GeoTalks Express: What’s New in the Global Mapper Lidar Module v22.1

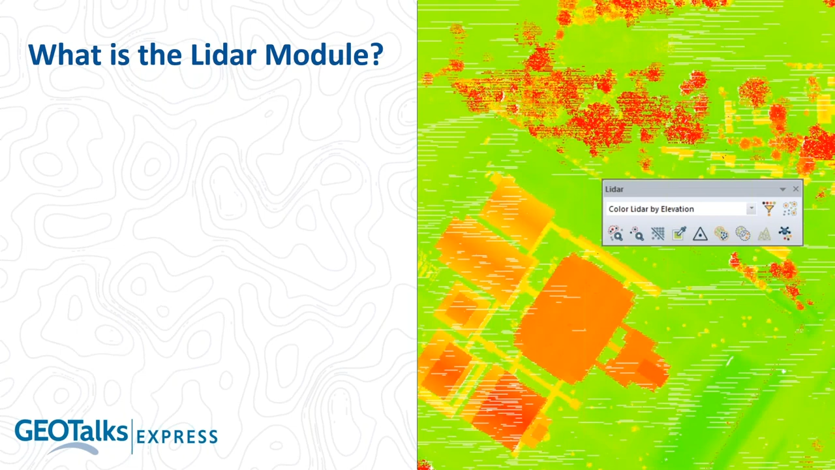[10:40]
what exactly is the lidar module well it's worth noting it's an optional add-on to the software if you are using global mapper you can enhance the functionality by activating this this additional component now it is referred to as the lidar module i should stress as you will see today it goes beyond lidar there are additional tools that it provides jeff is going to show us one of those which is for terrain painting um it also works with more than just lidar it works with any type of point cloud data and it provides as we note here powerful point cloud processing functionality it includes a number of
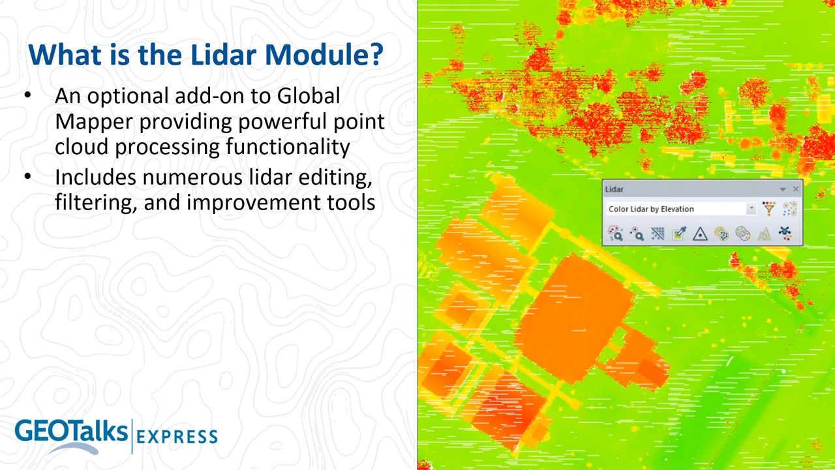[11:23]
uh tools for editing filtering and what i've referred to as lidar improvement tools you can update the quality of your lidar applying an offset to the z value to to make it match ground better you can apply classifications that were not in the original data so there's numerous tools that will allow you to improve the quality of your data i mentioned this at the start it does include tools for initially reclassification and ultimately extracting features from your point cloud i'm going to show you an example of this in just a few minutes where we can see points that are appropriately classified or to which the classifications have been assigned we can generate vector features that's a very powerful component of
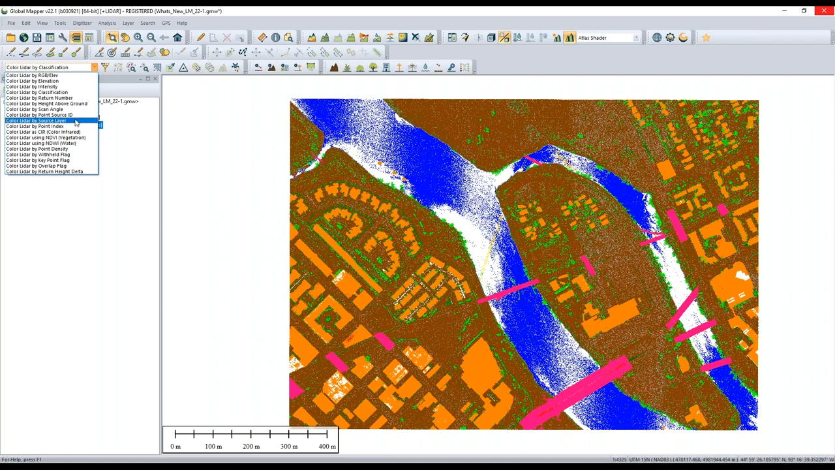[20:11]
pull from different information from our point cloud and base our display on that uh one of the simple ones is our source layer so now if i have multiple layers of lidar and i want to see one layer versus the other right i have two layers loaded
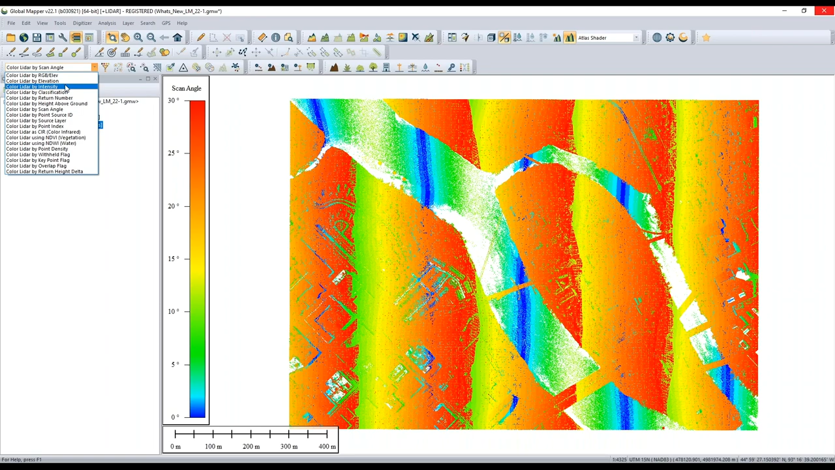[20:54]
farther away as those values increase looks like here we probably have some overlap in our flights but some new display options as well and that carries over to 3d view also so let's take a look here in 3d let me zoom into a good perspective here how about something like this so within 3d view we now have um some new display settings that i am a very big fan of as i often tell a lot of my colleagues and this is called idome lighting it doesn't apply strictly to lidar but it's a great tool when visually
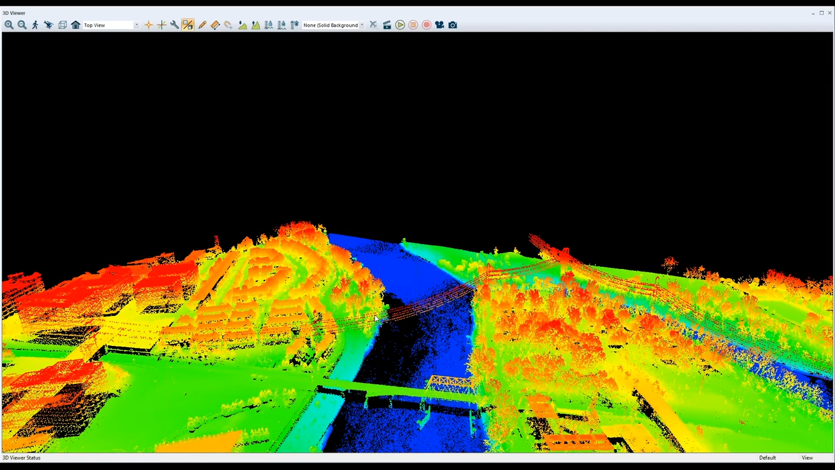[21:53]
things pop and help specific features stand out i remember when we were first looking at this with some sample user data it was of a of a hay field and without idome lighting it just looked like your standard flat field as soon as we turn on that idome lighting though we can begin to see hay bales and other detailed structures so in this case we're going to turn on our idome lighting and normally this is on by default and i would leave it on but so i'm going to enable my idome lighting and i have it set a little bit exaggerated so we can see the detail but keep a look for the change you know maybe along the bridge here along the power
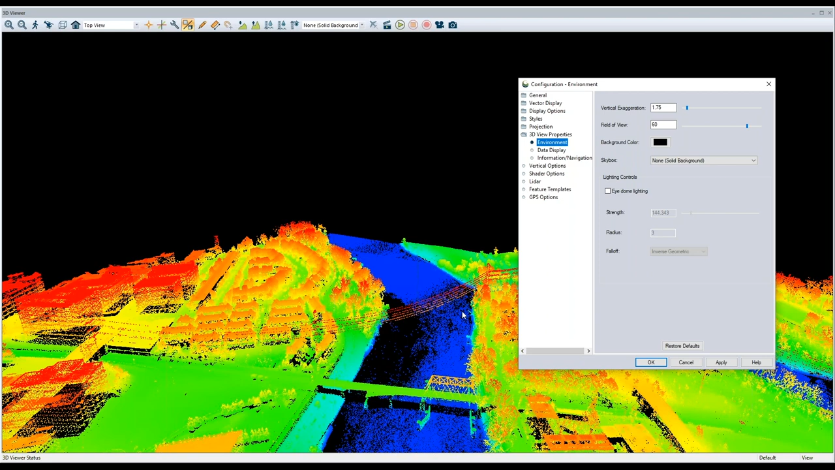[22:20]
lines or in some of our building structures and just notice how the display of this data changes especially as we get away from the foreground and the midground and background of our data set so we'll see that our data pops much more right we've we've helped to exaggerate the the styling of the points some of the lighting and shadowing effects so features that were previously you know much smaller things like the detail on the top of the bridge are power lines you know if i take a little bit of an oblique
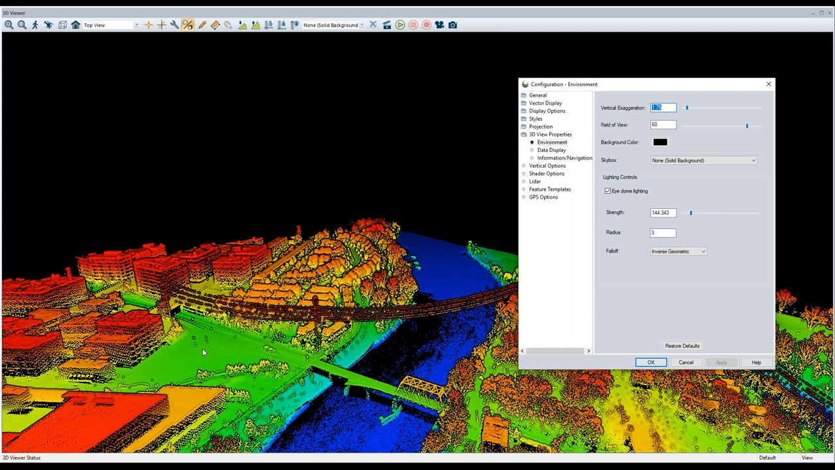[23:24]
see much more detail within my point cloud again just a visual but a great way to enhance you know what we're looking at in 3d and this will apply to to terrain data as well last thing we'll look at in 3d that is relatively
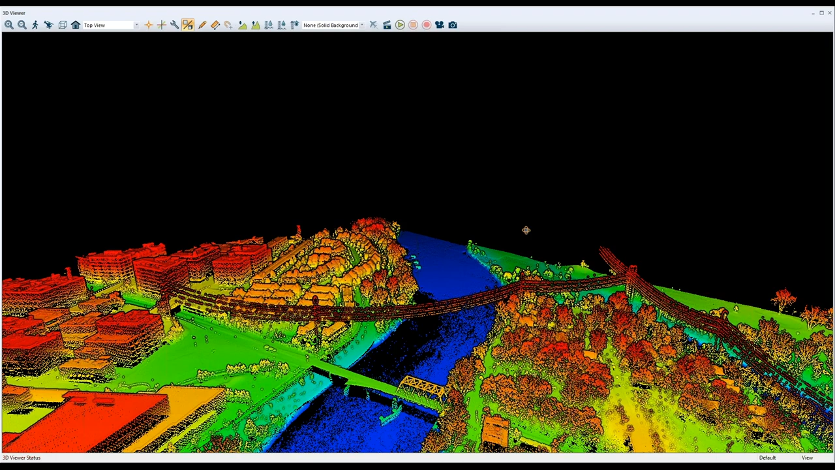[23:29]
new before i hand back over to david so 3d view for a while now has had the ability to manually select points what's newer though is the ability to sweep select so as i might do in 2d view in 3d view i can click and drag to select points let's go ahead maybe we're interested in the top portion of
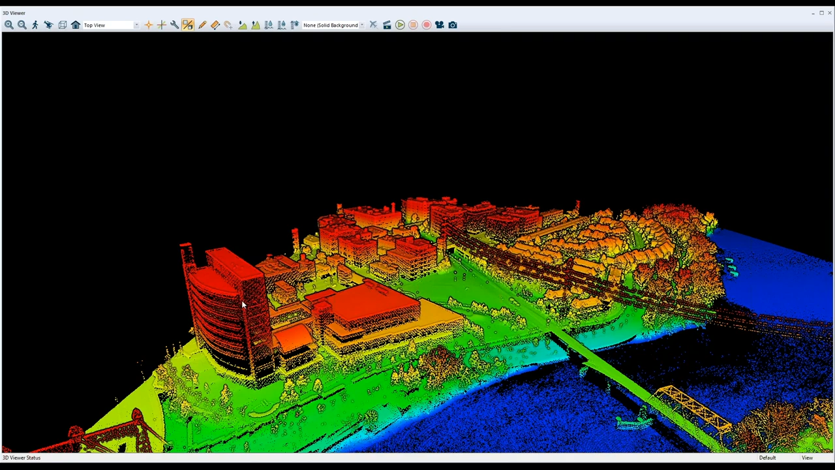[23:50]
the structure here looks like maybe a parking garage i'm interested in selecting these points using my digitizer tool just like i would in 2d view i can click and drag over
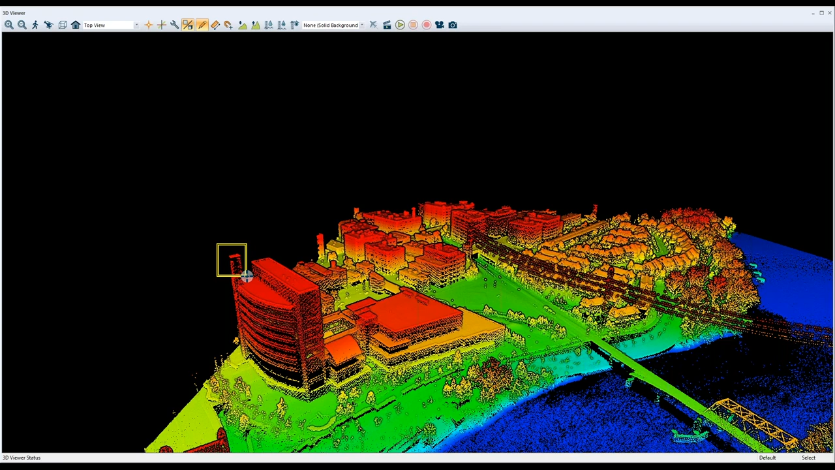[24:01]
the points that i want to select now a couple things here first the points are selected you'll also notice that the selected points remain
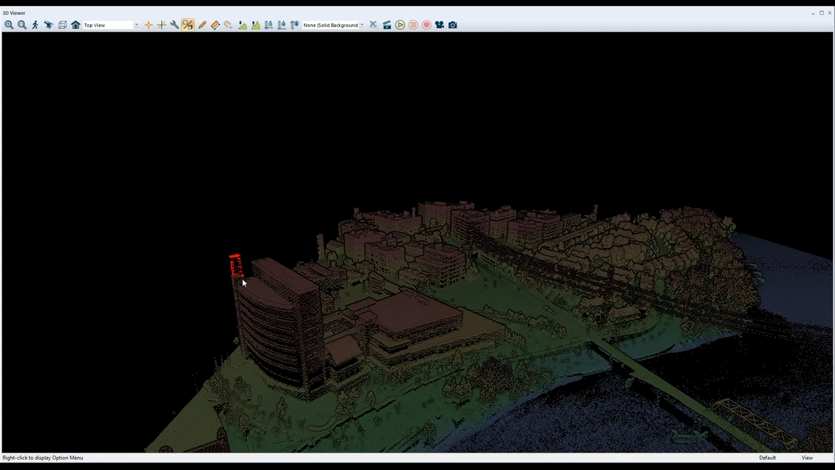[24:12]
their default color and i've set everything else that's not selected to be a bit darker you can fool with these settings and determine you know what darkness you want or maybe
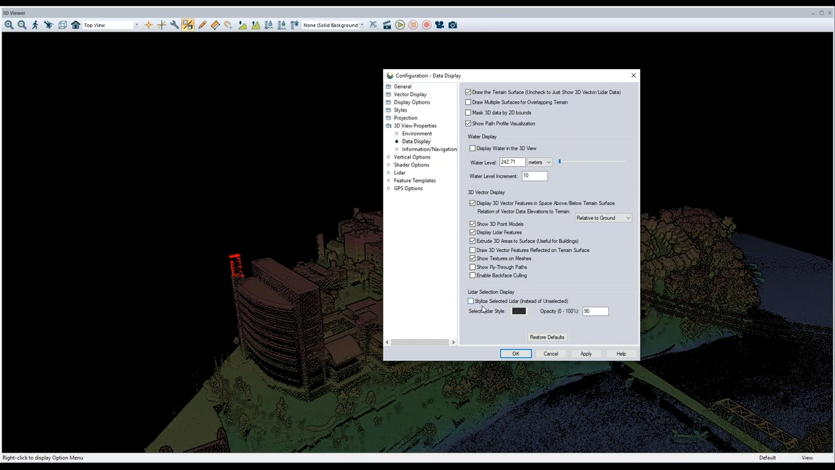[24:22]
you don't want any at all so you can you know change how dark those unselected points get brighten things up a bit if you want i personally like to keep the data
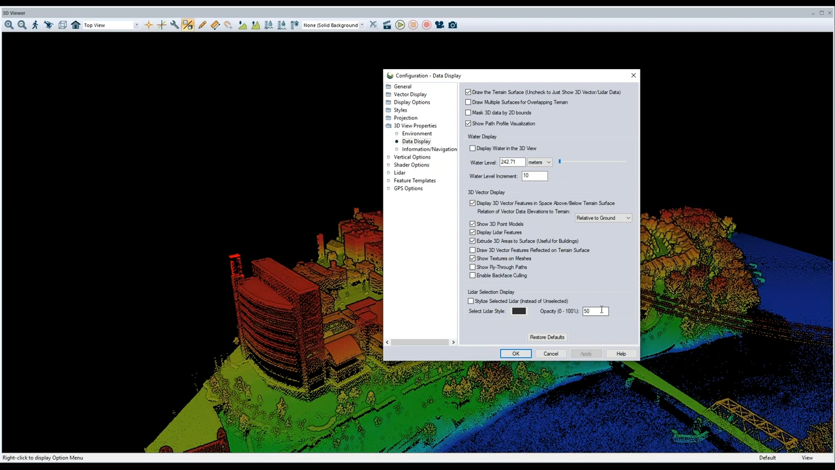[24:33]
that i am not selecting very um darker or opaque so that i'm really focused on the data that i've selected that selection carries over
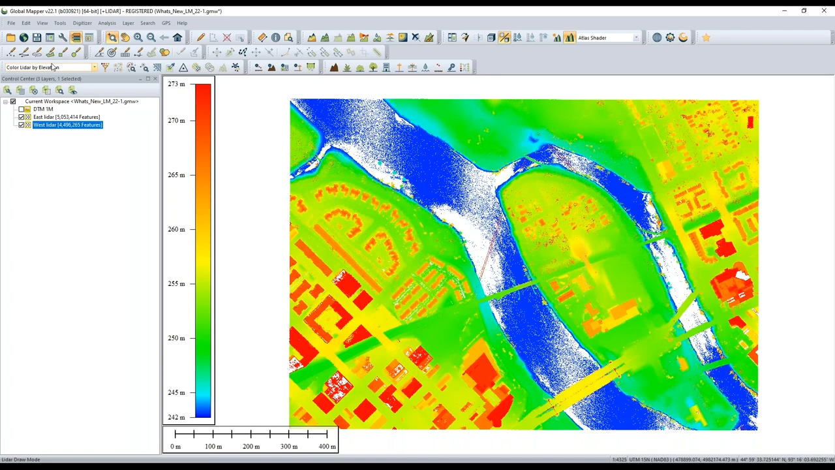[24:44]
to 2d view let's look this with a different color scheme and so we'll see now those here are those selected points as well uh david i'll send it back to you now so we can um maybe take a look at some some newer things in the liner module absolutely yeah the last tool
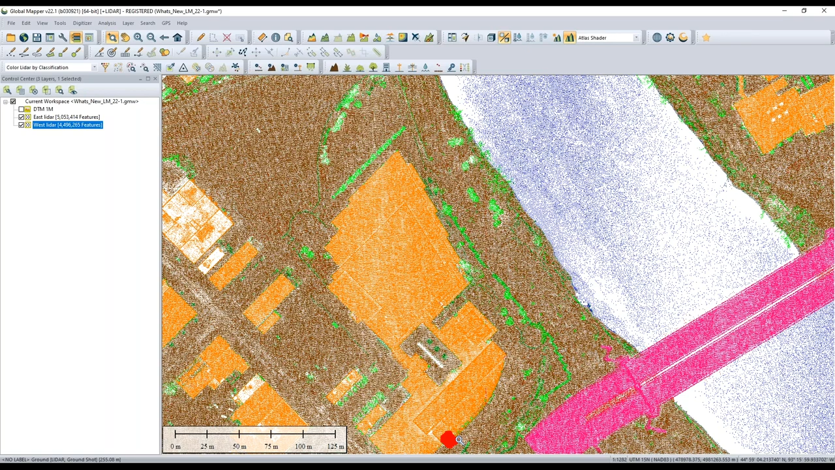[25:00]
is very interesting um jeff you didn't actually yeah i mean if you do a broad sweep select it's very interesting to look at the corresponding selection in your um your 2d